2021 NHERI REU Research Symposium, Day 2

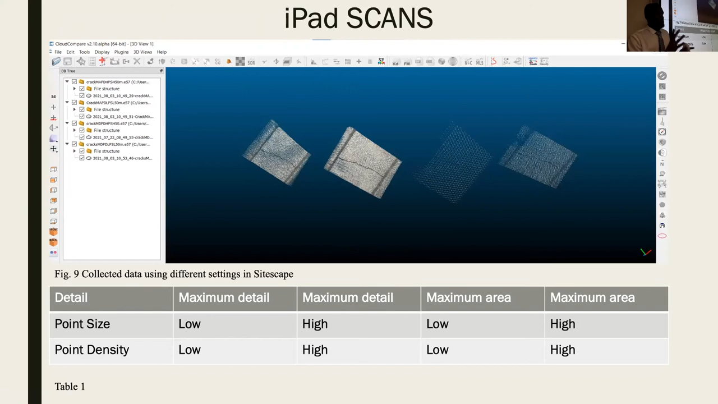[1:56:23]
that the second one you can see the crack the crack clearly which means the settings maximum detail and the point size and point density high that's the best settings for when you scan the structure
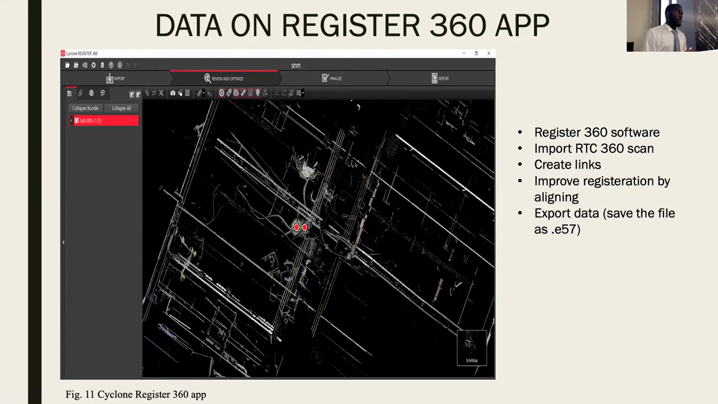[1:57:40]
registration process so how you compare the rtc360 and the ipad scan you register them together using your software called file compare which i mentioned earlier so the left is the rtc360 scan and the right is the ipad pro scan this is this is the same structure so
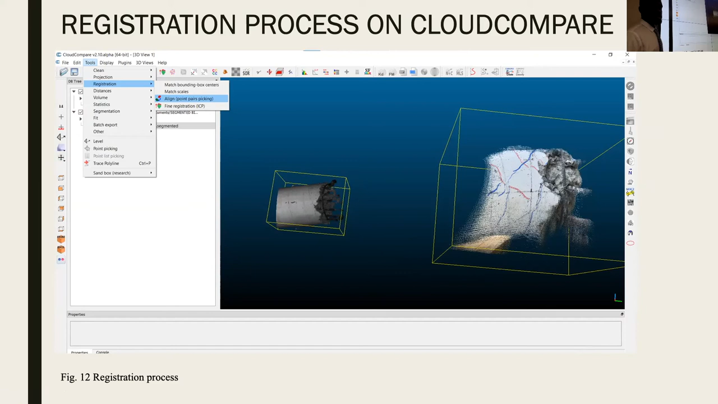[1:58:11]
on cloud compare you hit tools to register then you align them point pair picking there so after that you select equal data points so this is an image of the rtc360 device you can see the points there are four points here so it's always good for you to do more than three points to improve the registration so
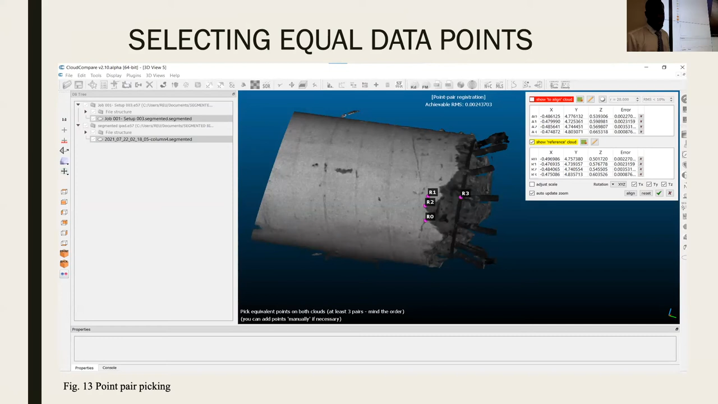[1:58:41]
when you're done you hit the green tick and you align them together and you align them together so this image you can see the two scans being aligned together so they're merged you see the black the gray rtc360 scan merged with the ipad scan
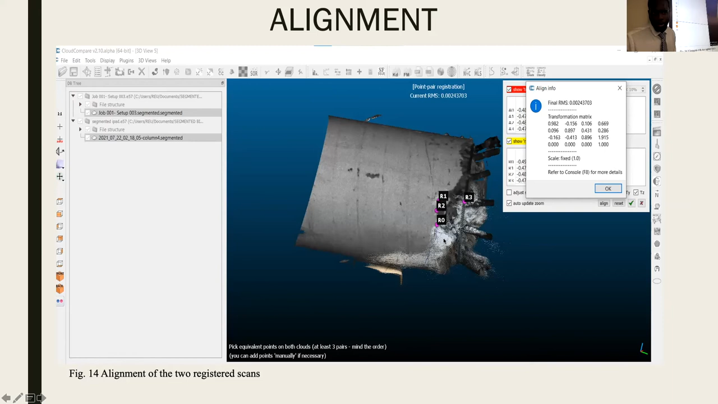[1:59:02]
so after you register them together you do a fine registration so basically this fine registration it tells you that okay you were close enough the data picking the point picking well let me make it closer so that's what it does so it decreases registration error so when you do the fine registration this is the image you see
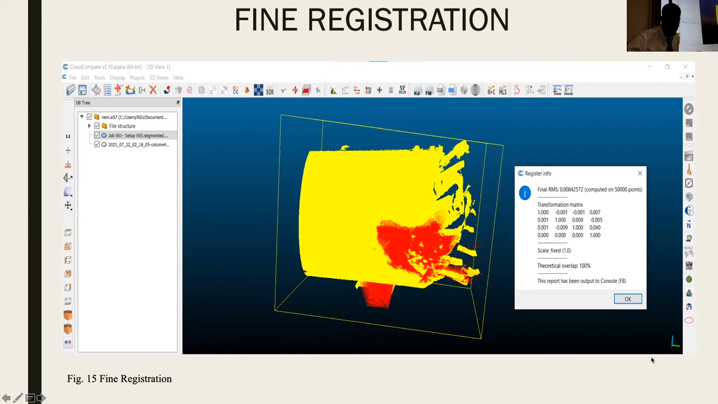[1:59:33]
so after the defined registration i use a cross section two to cut out some